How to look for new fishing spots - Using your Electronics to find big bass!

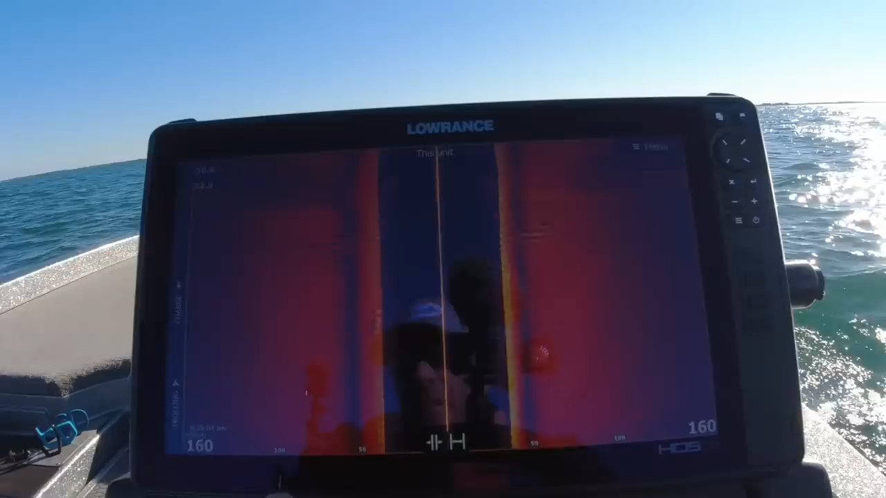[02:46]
This is kind of a little hump that's way offshore.
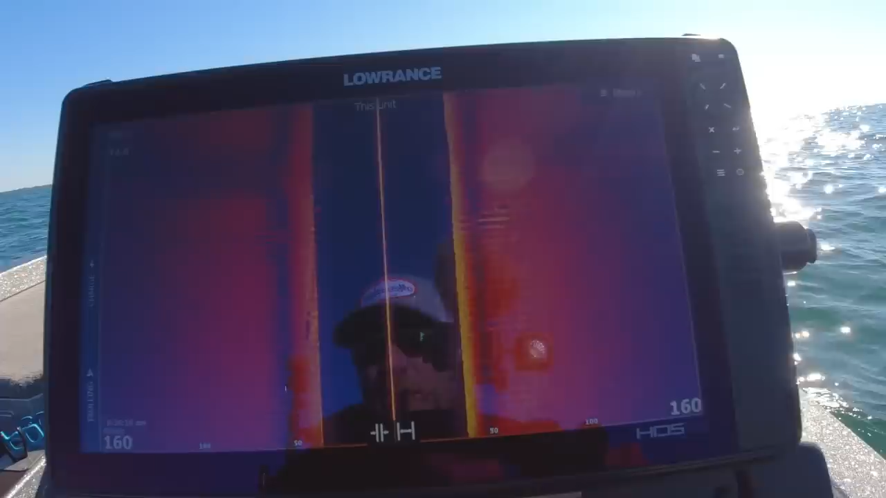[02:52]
Never really fished it before or really caught any, you know, I looked at it before in the past.
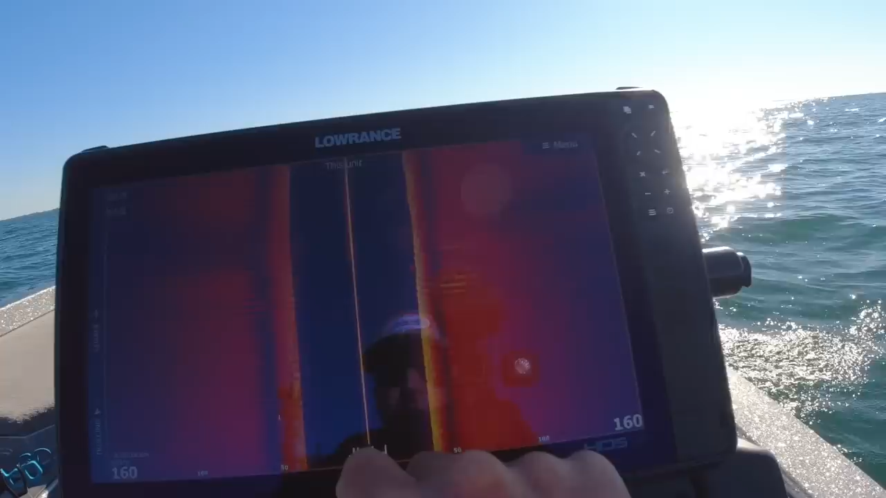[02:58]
But I just wanted to make a quick little swing through here.
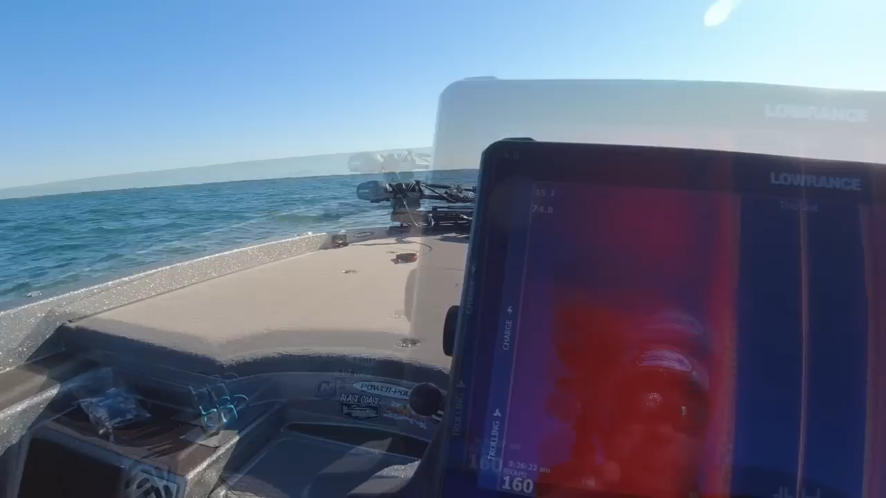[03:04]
And you can see we got this boulder right here and here.
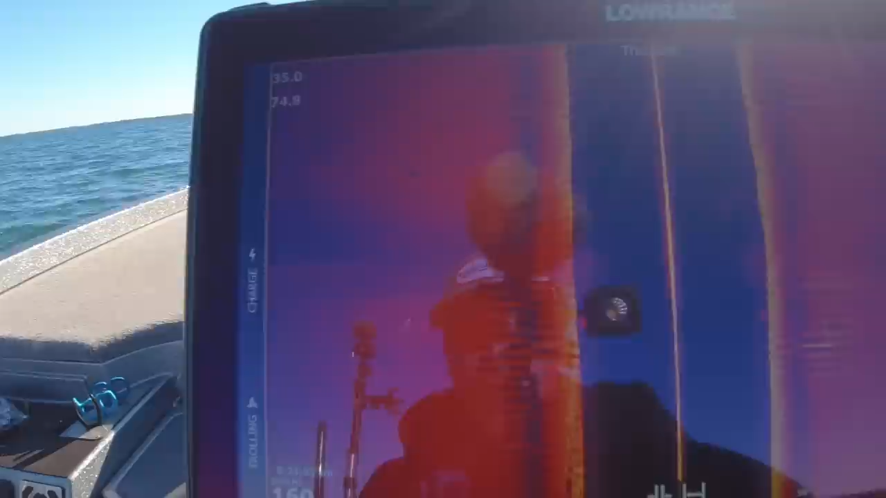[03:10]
And so I'm going to stop and scan it and see if there's anything on it with the forward facing sonar.
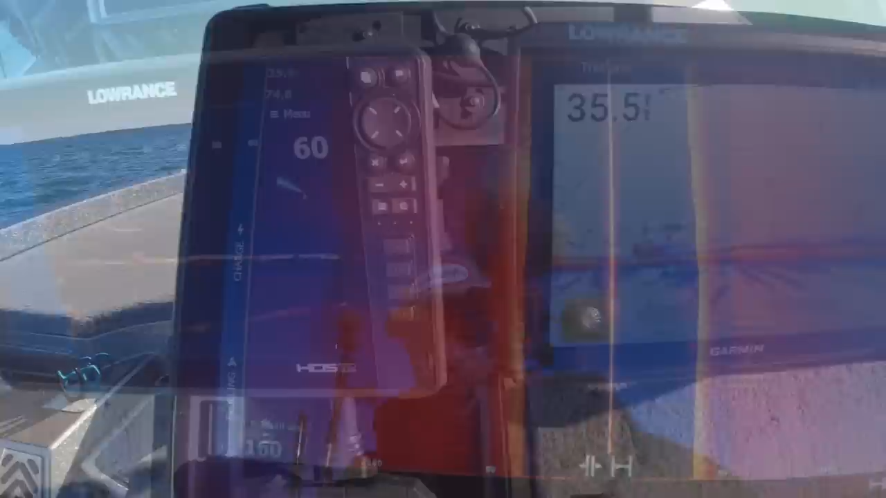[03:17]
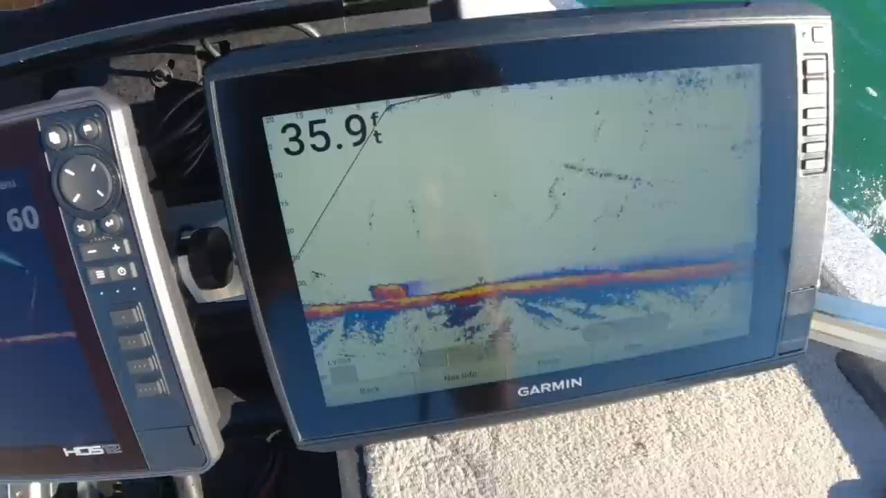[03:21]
But there's no fish on it.
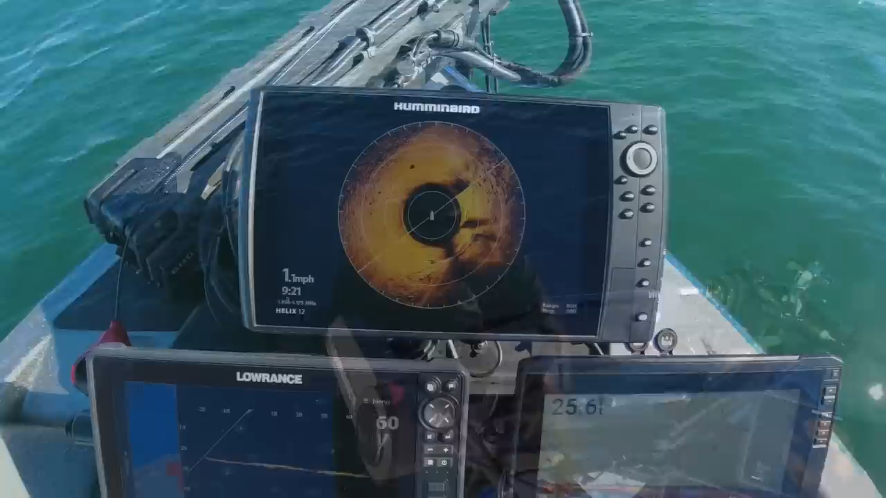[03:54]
So let me explain my setup. So the 360 allows me to stay on course. I'm just looking for some of this rough stuff over here. That's what these fish are relating to. Individual boulder there.
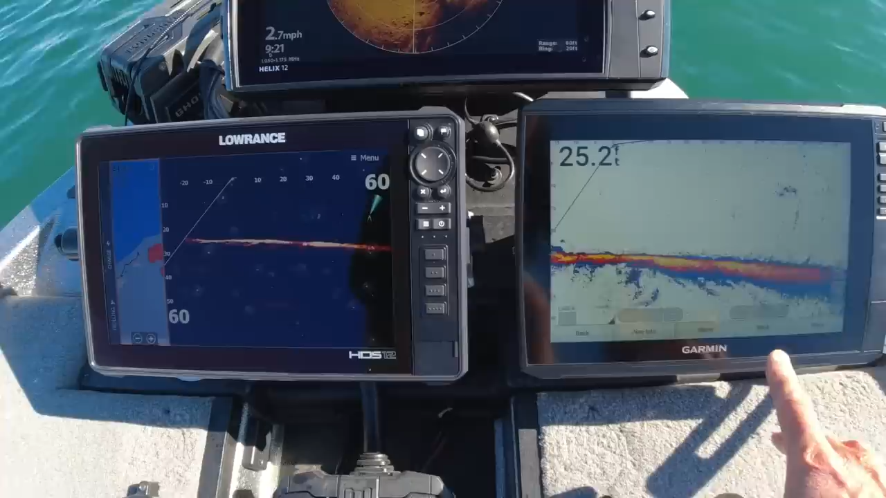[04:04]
So it allows me to use my live scope. I have it shooting out to 75 feet. So I see this little transition over here at 80 feet.
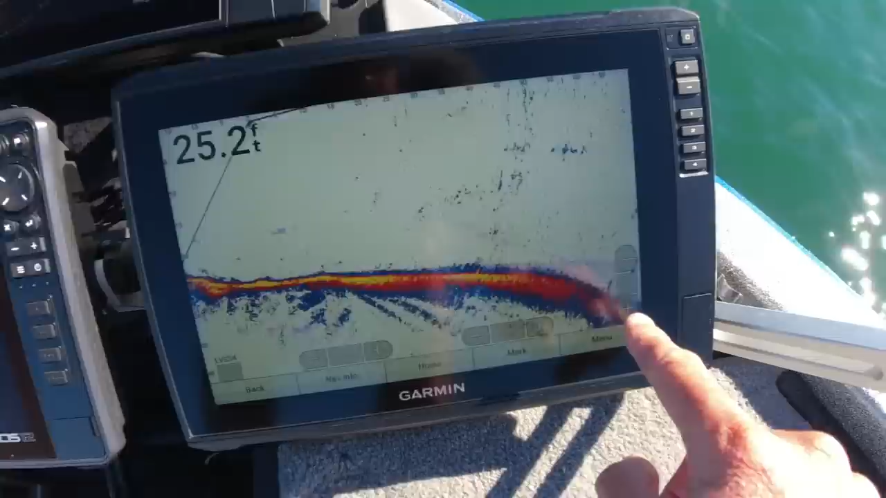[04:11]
On screen: depth 25.2 ft
And, of course, I can see a fish sitting on it. And so I just position my boat and line up my cast to that fish.
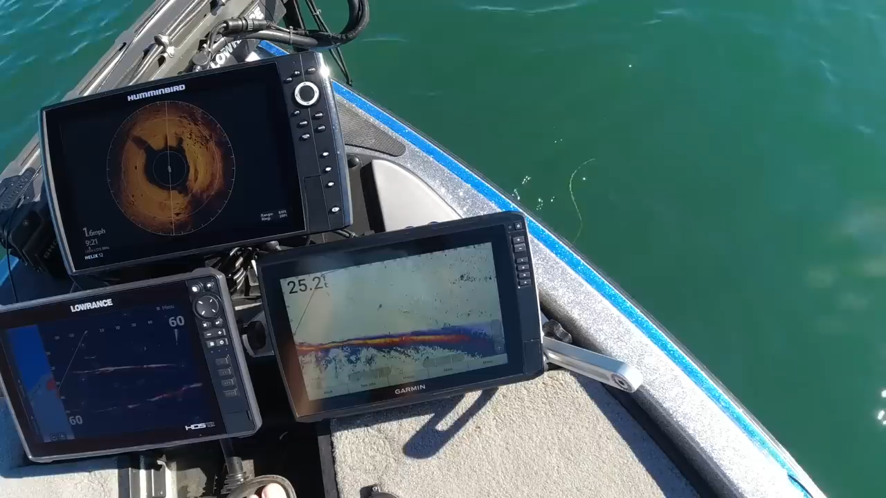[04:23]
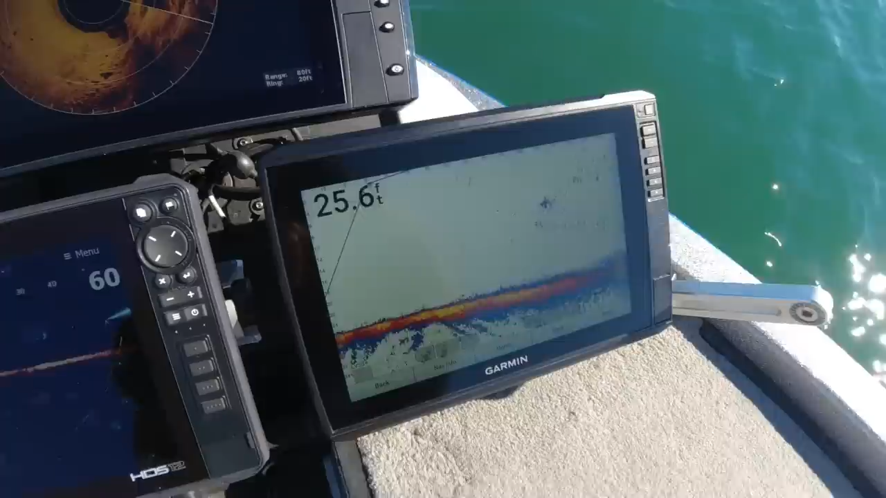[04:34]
On screen: depth 25.6 ft
So there's some right there. You can see them on that transition.